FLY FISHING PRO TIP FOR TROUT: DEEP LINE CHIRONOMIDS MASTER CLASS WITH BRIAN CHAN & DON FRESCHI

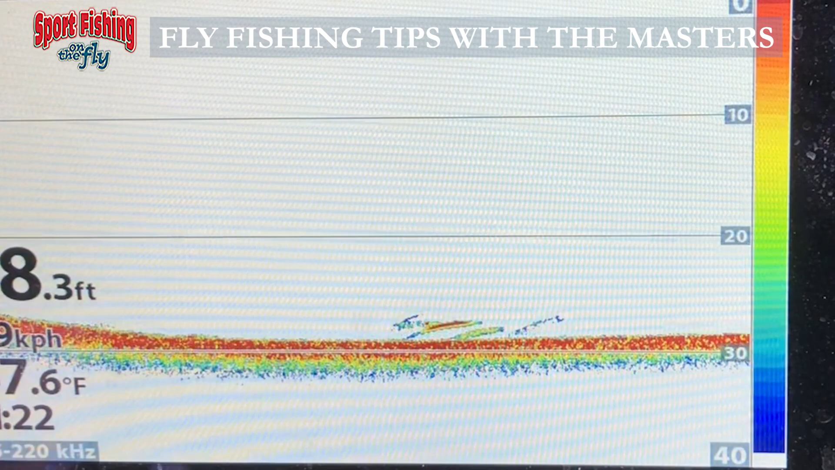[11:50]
And you marking and you start marking fish down a foot off the bottom at 47 feet, 49 feet, 50 feet. And they're between there, they're up to a couple of feet off the bottom. You know, those are fish.